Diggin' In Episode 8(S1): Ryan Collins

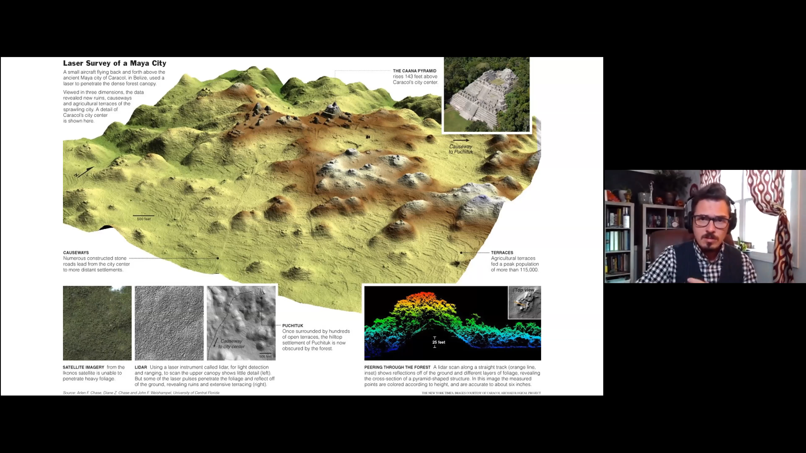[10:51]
Not only that, you ended up finding causeways and roadways to outside satellite sites, showing that this was a vast network of places. So LiDAR really was a game changer in giving you a layout of the landscape.
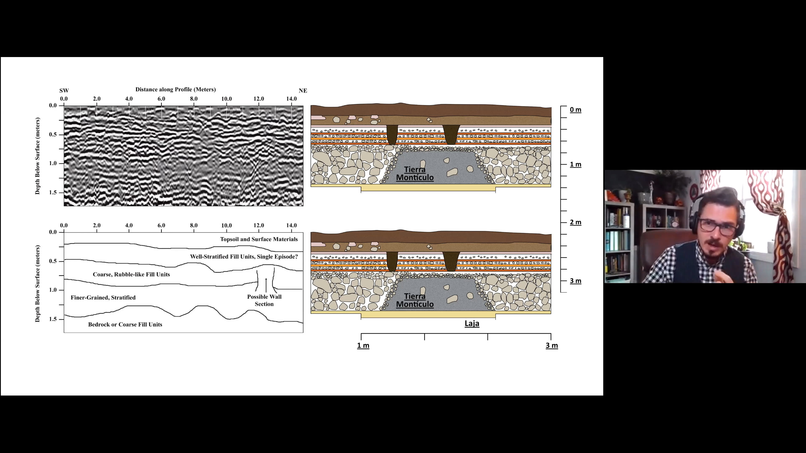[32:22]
You're not going to get the best precision in the world always with GPR, but you get the larger episodic breaks quite clearly. So you may not get fine pronounced stratigraphy with every single floor episode, but you'll get at least a few large ones. And that's something to keep in mind as a small limitation. What is an informative one nonetheless? Now, I know that we're out of time.